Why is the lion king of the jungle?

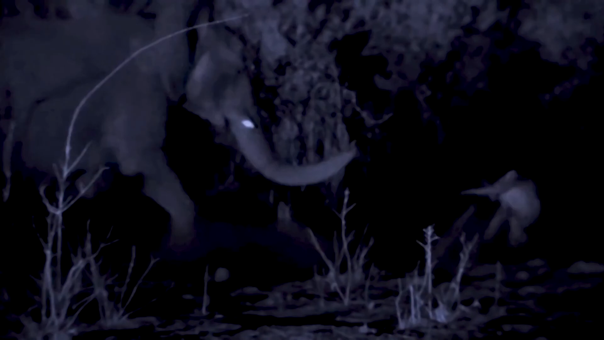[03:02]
This is exactly true for lions when it comes to group hunting.
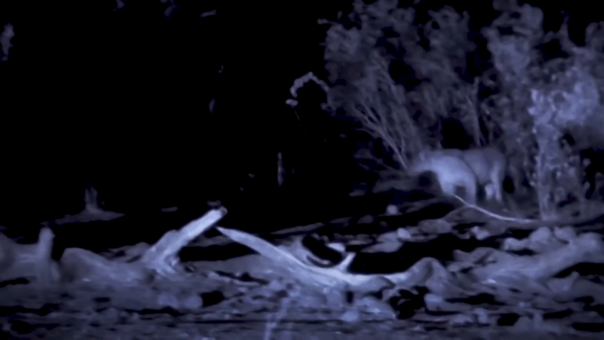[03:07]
For example, they form a semicircle by fanning out,
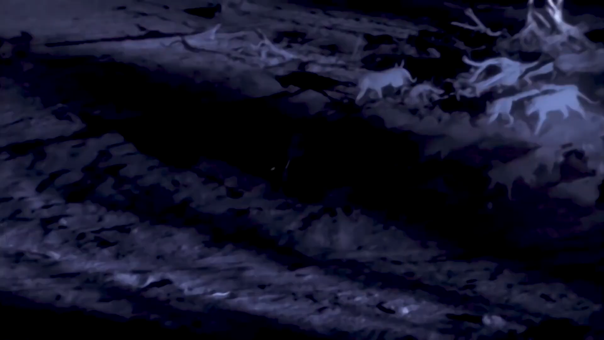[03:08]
with the smaller lioness strategically herding the prey towards the center.
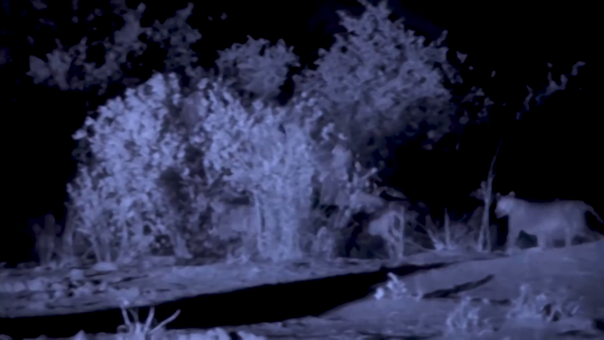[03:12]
Once the prey is cornered, the whole team will attack. They often target the rear and the legs to drag it down, or bite at the neck to quickly kill the victim.